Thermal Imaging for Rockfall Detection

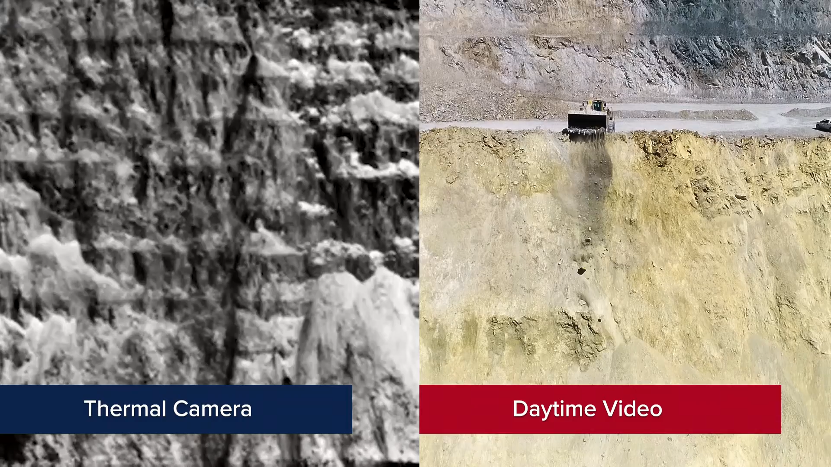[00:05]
What is a little bit new about what we're doing is thermal videography. We should be able to see rockfalls at day and at night.
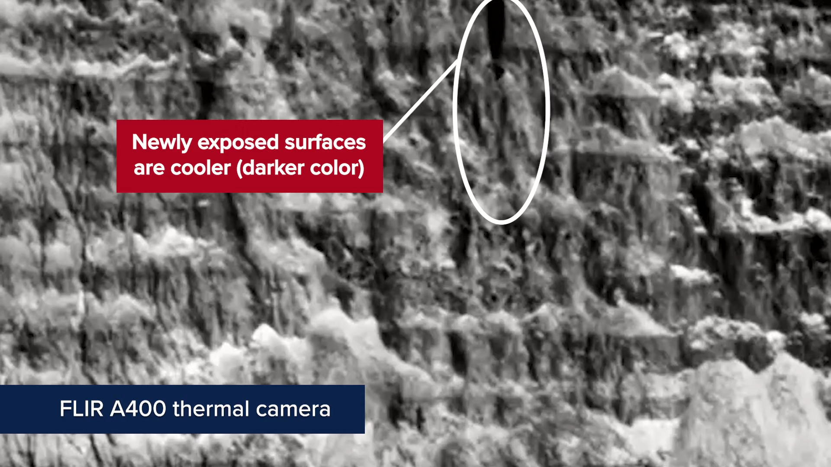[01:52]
the new, the newly exposed surface is now a different temperature than what it was before. So what we can see and what we hopefully saw in our tests that we ran today is that as rocks roll down slopes,
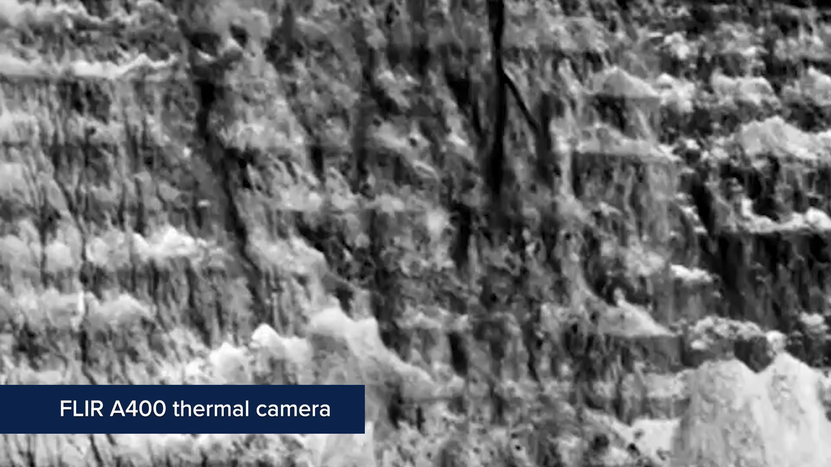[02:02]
we can see the trails and the paths of the rock falls and be able to detect and track those hazards. We're really trying to figure out what types of thermal cameras are best to identify,
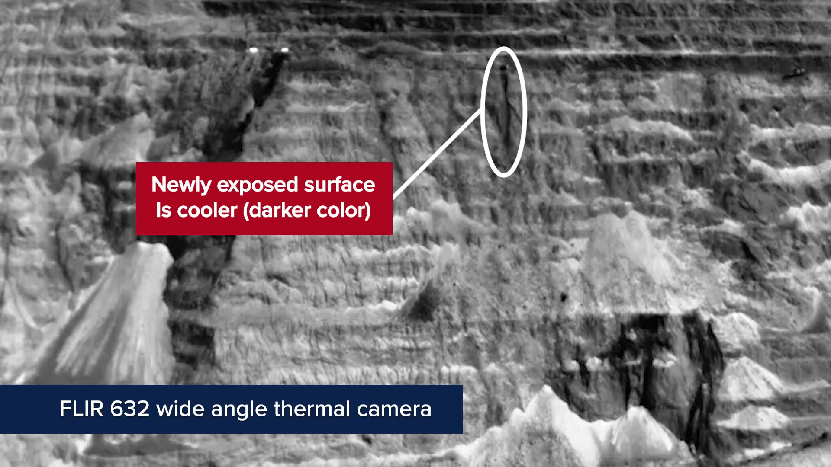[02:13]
track and detect rock falls. So we have a scientific grade camera, it's an A400 FLIR camera.
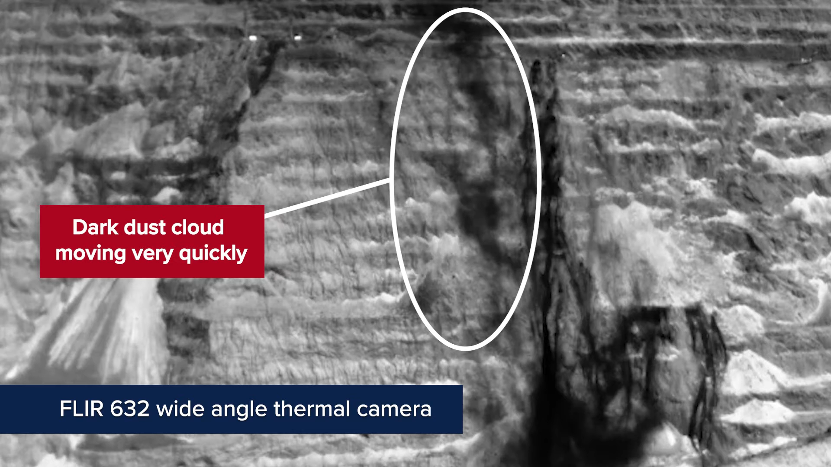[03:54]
that could be an indication of even a smaller rock fall that is happening. This project is going to test conditions and snow and rain.